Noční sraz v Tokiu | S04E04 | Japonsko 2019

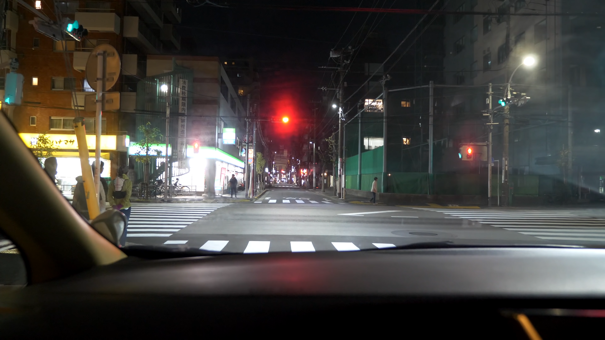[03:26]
Semafory před náma, červený. Anglii, tam jsem taky nebyl. Tam jsem byl a řídil taky. Taky jsi tam řídil? Několikrát, to no.